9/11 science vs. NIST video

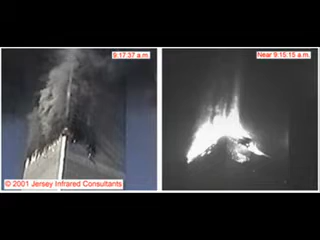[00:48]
This picture shows that the fires in the South Tower, which was hit second but collapsed first on 9-11, had fire temperatures of 90 to 100 degrees Celsius on the outside, which is around 200 to 220 degrees Fahrenheit, not anywhere near hot enough to soften or weaken steel.
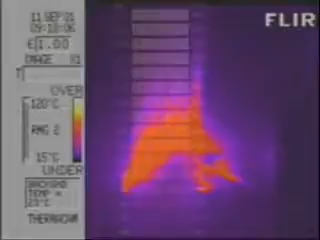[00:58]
On screen: scale top 120°C, scale bottom 15°C
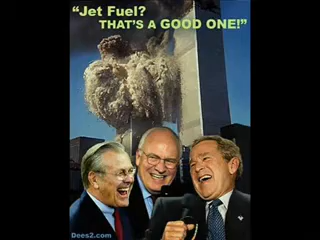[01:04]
NIST agrees that most of the jet fuel would have been burned off in the initial fireball immediately after impact, and the rest would have been burned off in the first 10 minutes. We can see from these thermograms that fires were still fairly hot 10 minutes after impact,
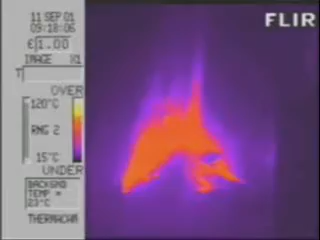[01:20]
On screen: scale top 120°C, scale bottom 15°C
but cooled down significantly about 15 minutes after impact when all the jet fuel had burned off. There is absolutely no evidence to suggest that the fires in the World Trade Center were hot enough or long enough to cause any sort of structural failure, let alone a global collapse of the entire building.